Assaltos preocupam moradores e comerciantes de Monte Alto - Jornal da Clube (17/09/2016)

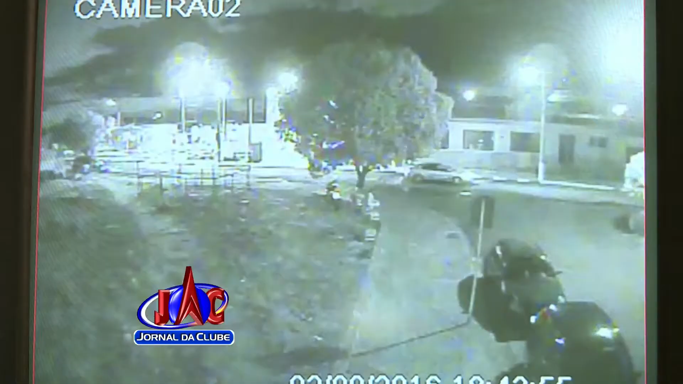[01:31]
As imagens do circuito de monitoramento mostram quatro criminosos em duas motos. Eles passam devagar, analisando entre e sai de clientes. Aguardam no fim da rua, planejam e voltam para roubar. A moça com a criança no colo tinha acabado de pagar a conta e sai desesperada.